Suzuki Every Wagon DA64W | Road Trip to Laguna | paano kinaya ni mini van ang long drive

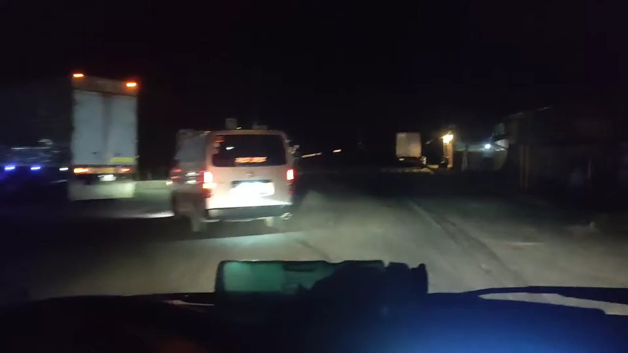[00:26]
Sa'yo na nga, nasa biyahe na nga kami Bali, pupunta kami ng Laguna All the way from Irga City,
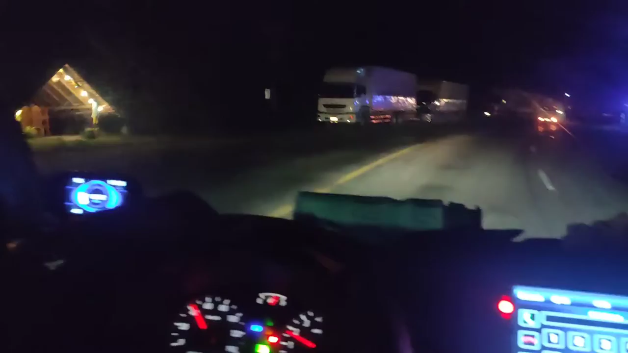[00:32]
kamaraya Sur So ayan So ganyan ang itsura ng aming sasakyan pag malubak Siyempre, malit lang naman yung gulong niya Kaya,
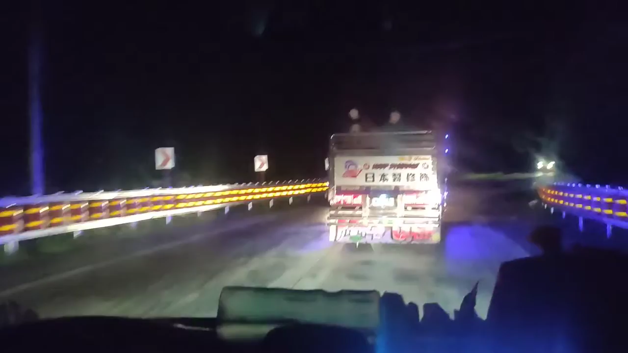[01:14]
hindi pa natin ganun kakabisada ang galaw ng ating minivan So ayan,
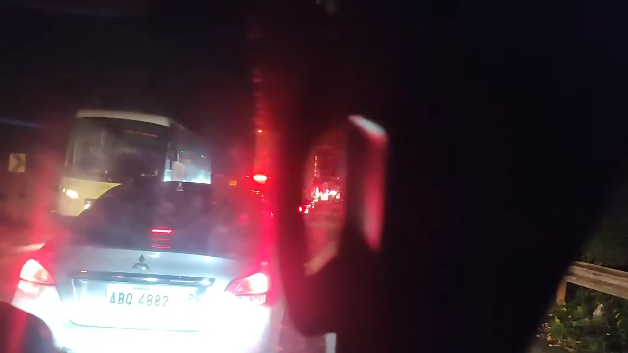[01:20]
hindi pwedeng hindi ka maka-experience ng traffic syempre Pilipinas yan And ayan nga guys,
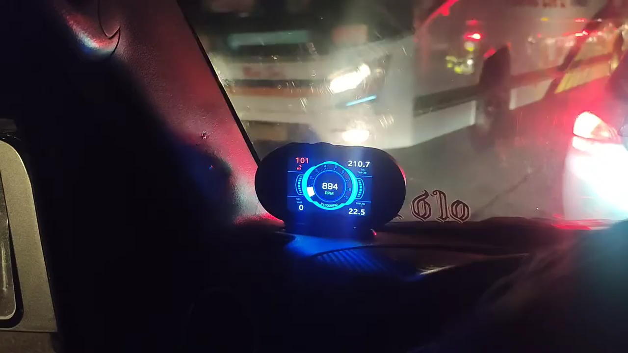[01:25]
nakita mo yung temperature ng ating makina medyo tumataas Pero saglit lang sya kasi Wait lang,
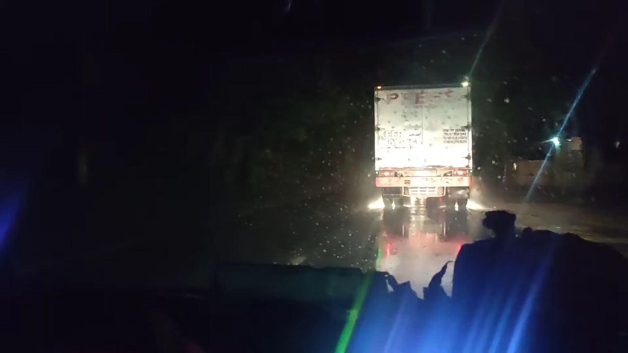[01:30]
tinatawag ako ng aking makulit na lakas Okay, nakabalik na ulit ako sa aking recording studio Tara, CR lang naman So ayan na nga, andito na tayo sa Laguna Okay,